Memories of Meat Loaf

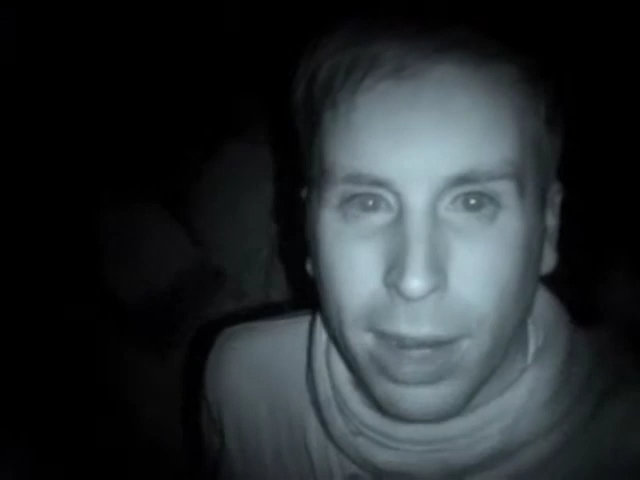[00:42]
I was putting the video camera away, but I saw something that I just, I have to show you on tape. And I'm on night machine, because I don't want people to realize that I'm in here, so that's kind of why I've got this weird complexion happening. But what I want to show you is actually, over here on the windowsill.
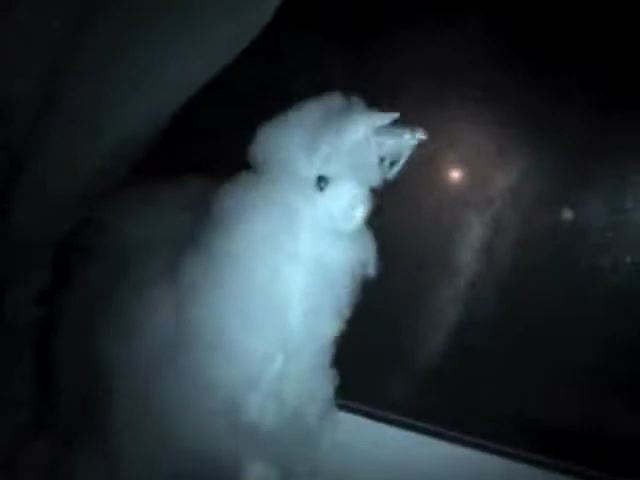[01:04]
I think it's a llama? But it feels really soft and real. Like, oops.
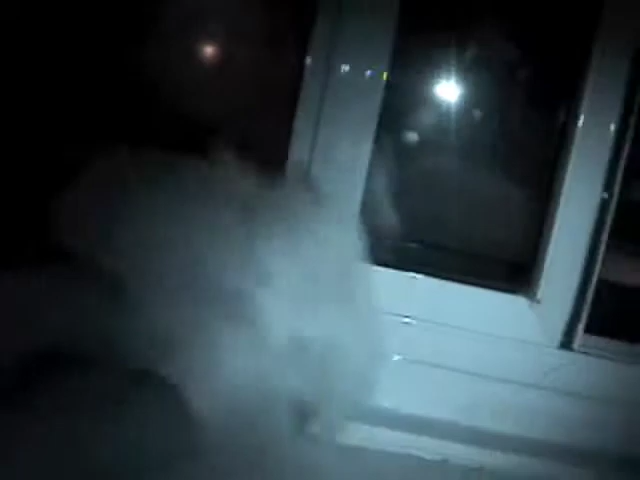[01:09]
Sorry. Anyways. Yeah, I just think it's kind of creepy looking.
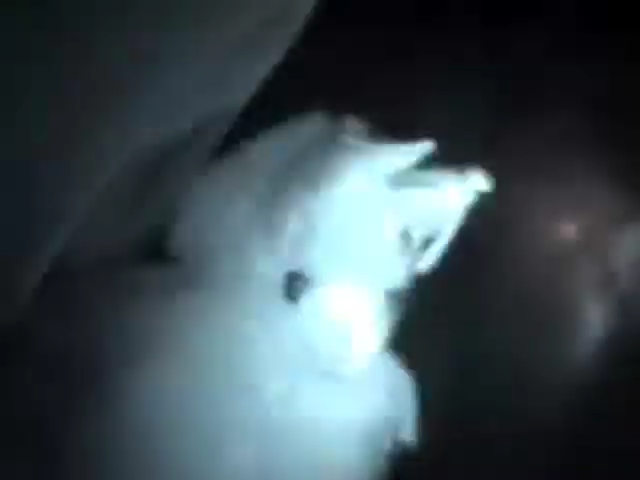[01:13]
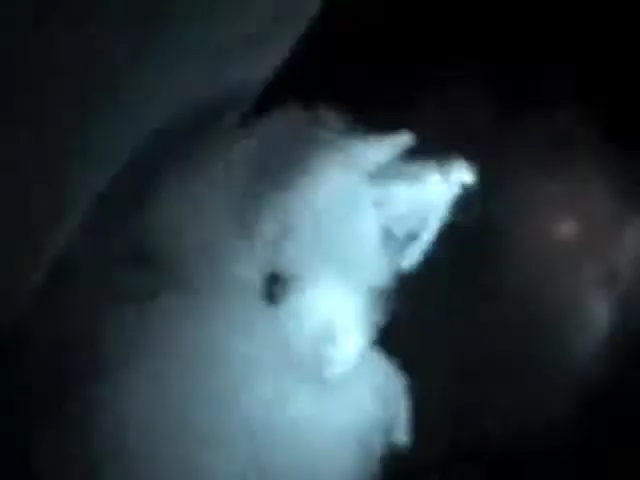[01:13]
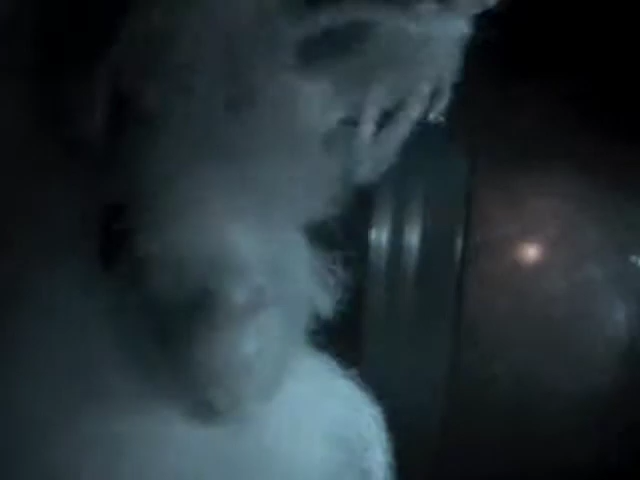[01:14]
Hello. Anyways, so that's what's happening in Jen's room.
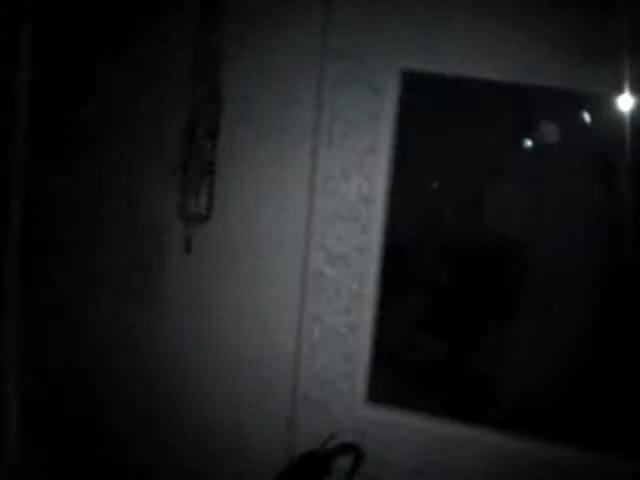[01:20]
Ooh, Bloody Mary. Yee, I can't do that.